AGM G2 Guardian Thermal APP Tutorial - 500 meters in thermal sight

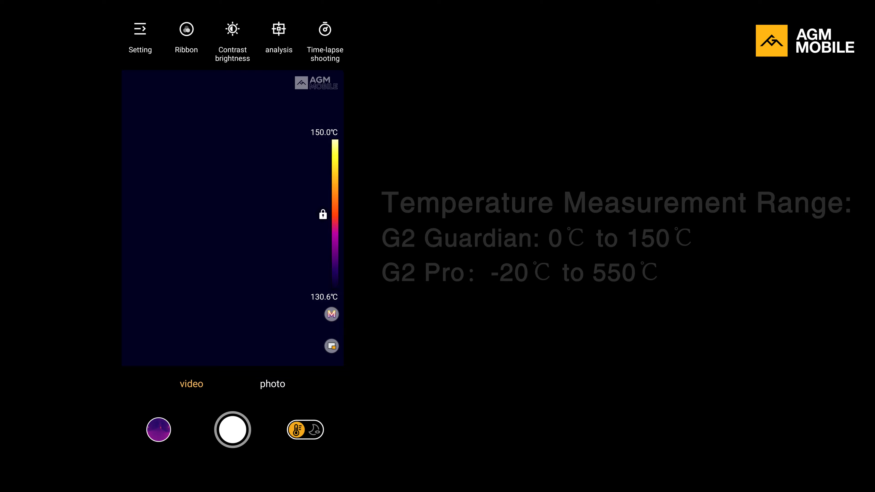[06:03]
On screen: scale top 150.0°C, scale bottom 130.6°C
We have many options available to get the best results.
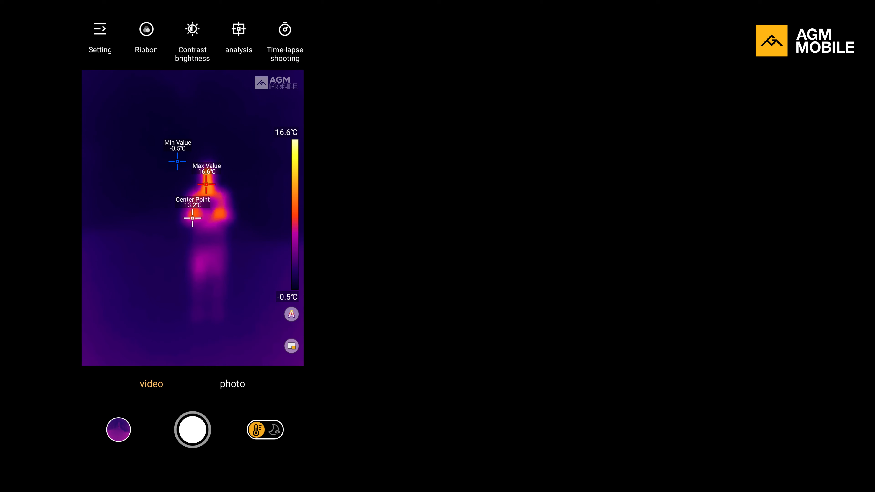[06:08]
On screen: max 16.6°C, scale top 16.6°C, scale bottom -0.5°C
For the best accuracy you will want to put your target in a range between two to eight meters and later
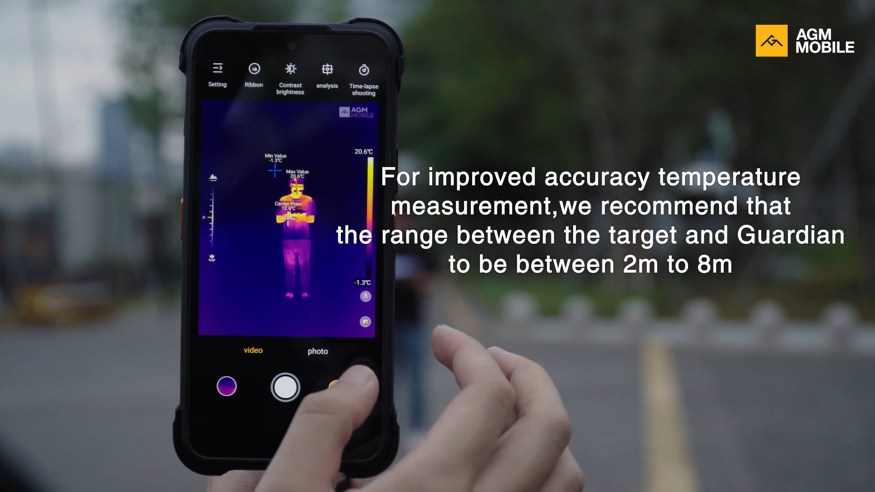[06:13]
On screen: scale top 20.6°C, scale bottom -1.3°C
adjust the parameters under settings 10 params.
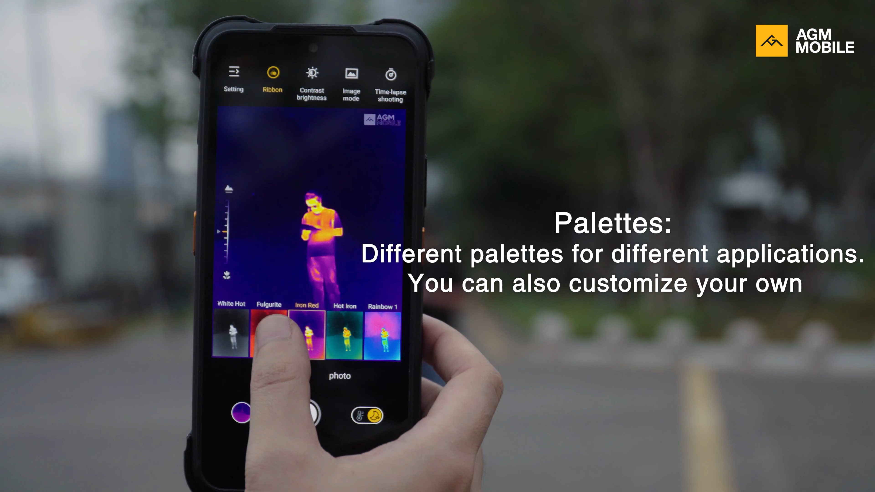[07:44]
Of course we have different preset palettes for different applications but
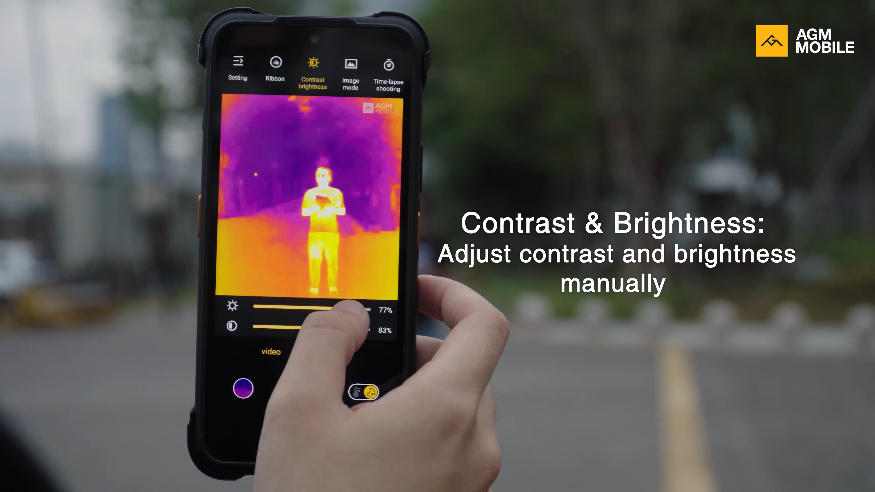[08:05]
adjust the brightness and contrast to better fit the lighting conditions on your surroundings and get a better view of your target.
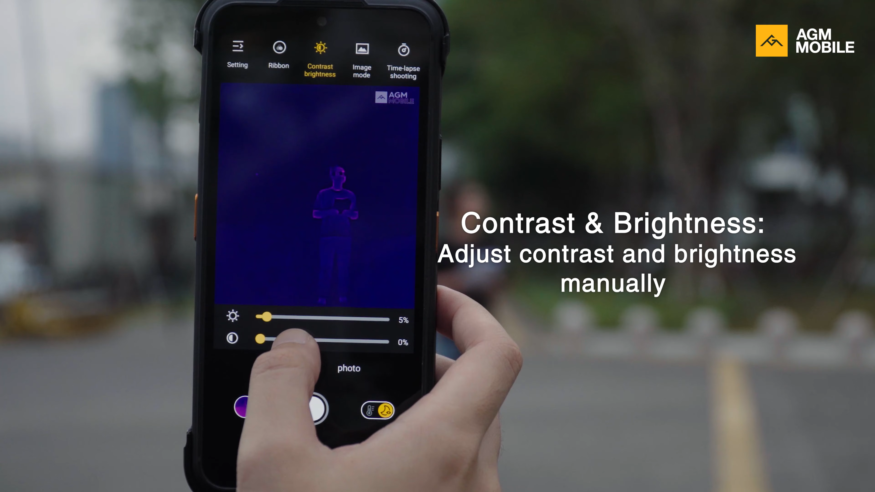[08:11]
At the right part of G2 Guardian screen we have two options.
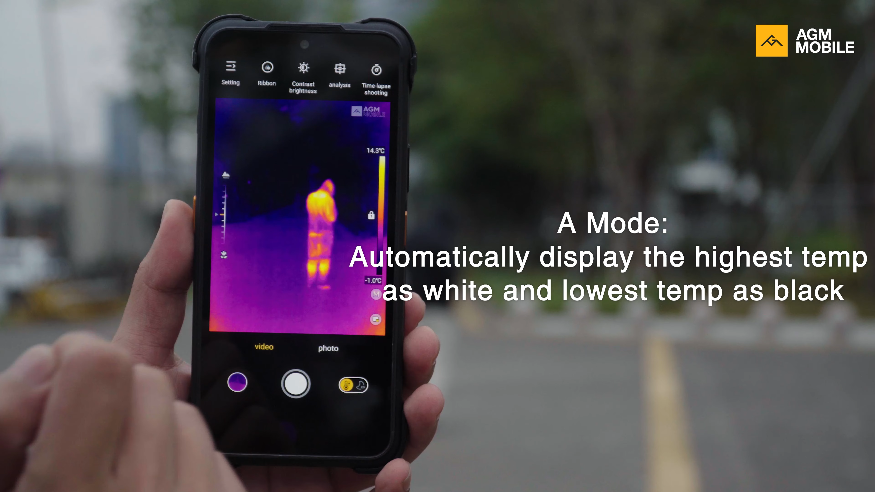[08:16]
On screen: scale top 14.3°C, scale bottom -1.0°C
The A or M buttons are also for changing the color display.
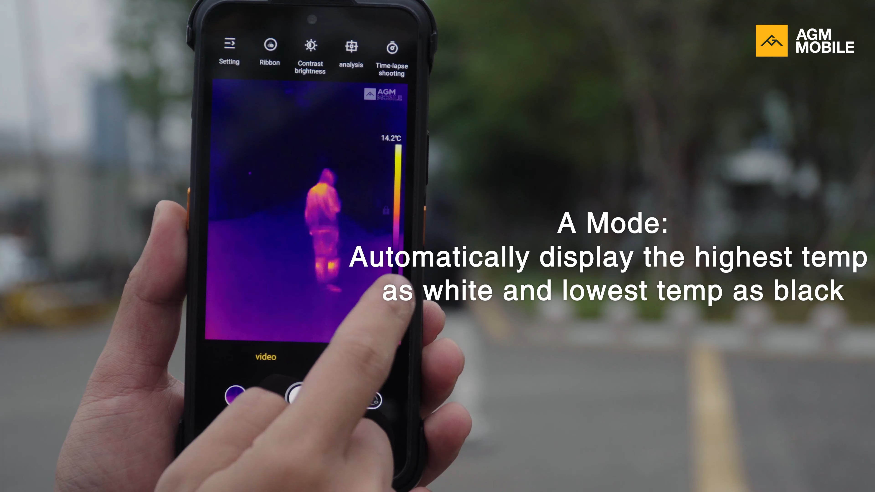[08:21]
Using A mode or Auto mode Guardian will automatically
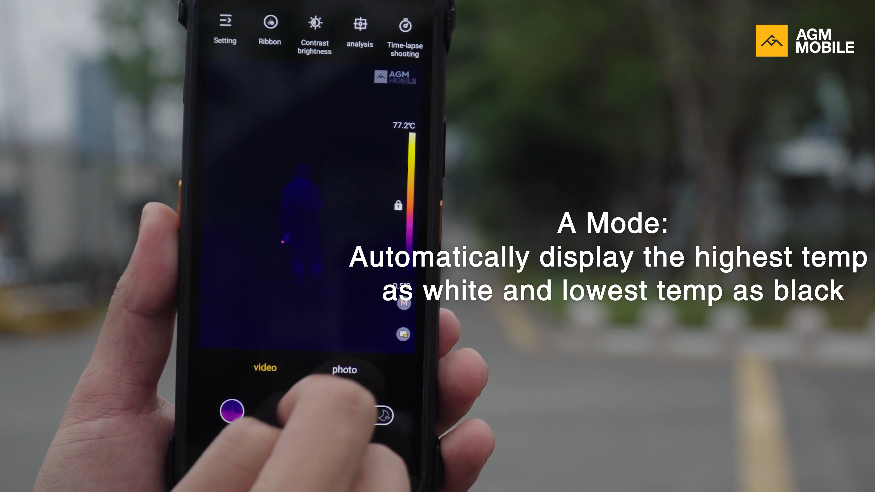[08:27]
On screen: scale top 77.2°C
display the highest temperature as white and the lowest temperature will be displayed as black.
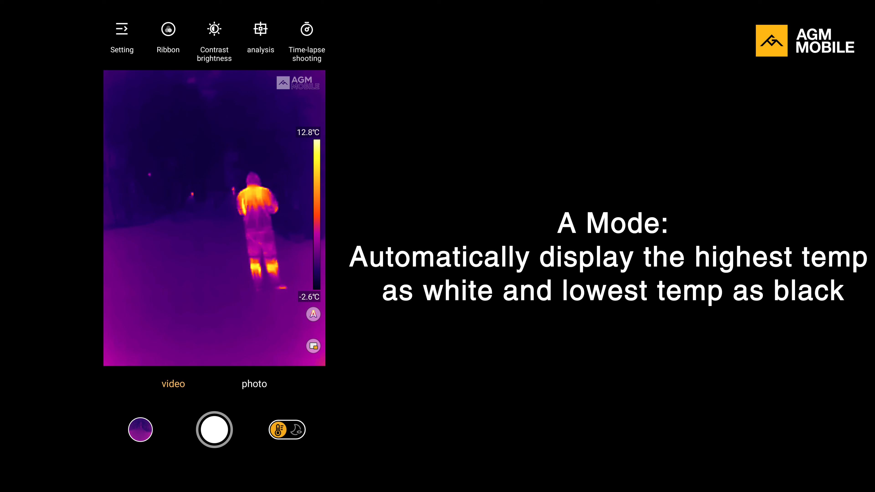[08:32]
On screen: scale top 12.8°C, scale bottom -2.6°C
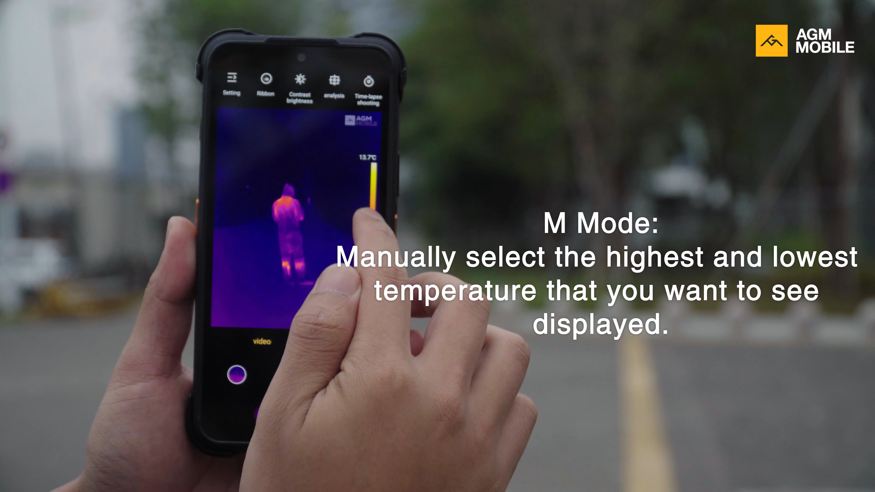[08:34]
In M mode or manual mode you will be able to be the one who decide what is a high temperature and what is low temperature.
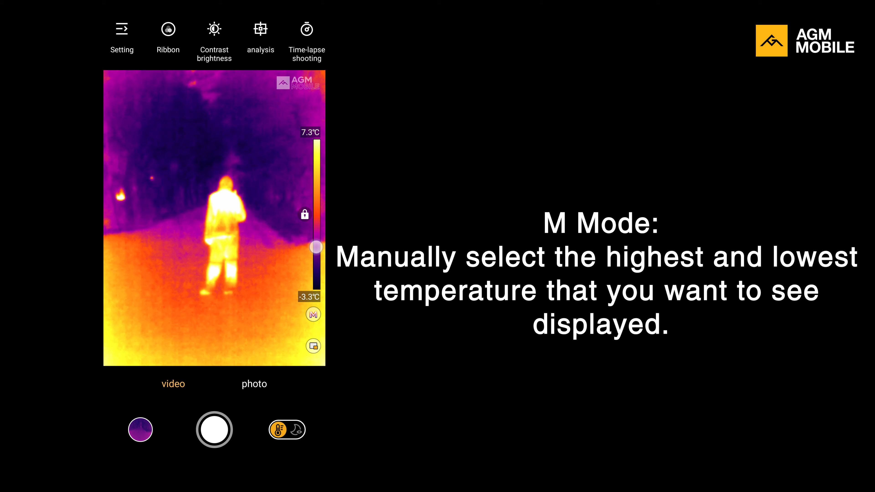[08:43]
On screen: scale top 7.3°C, scale bottom -3.3°C
Swap the color to define which one is the high temperature and which one is the low one.
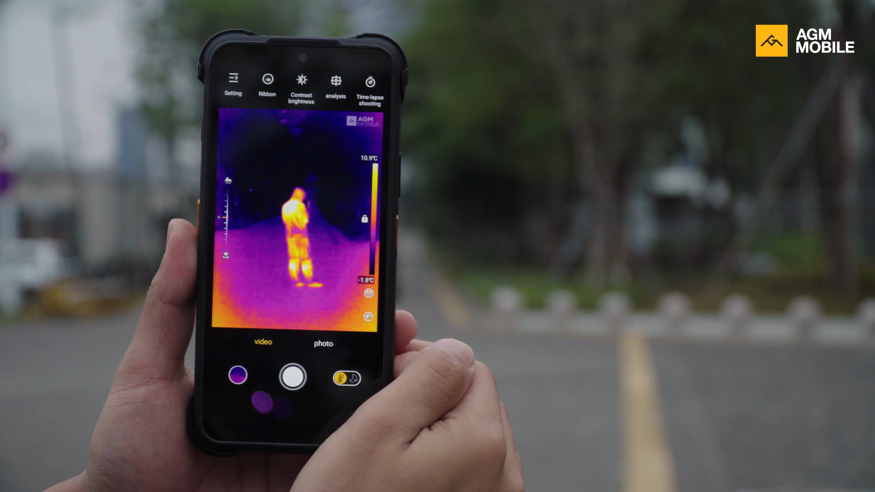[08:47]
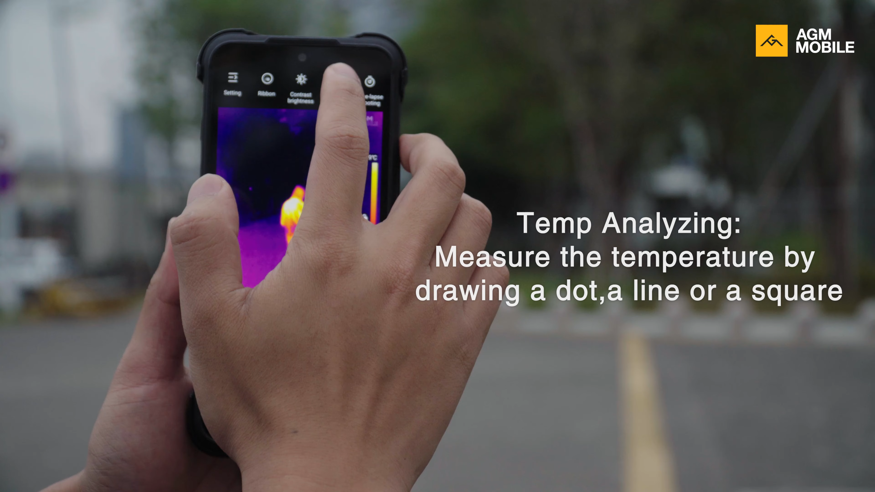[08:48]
You can also analyze the object temperature by drawing a dot, a line or a square.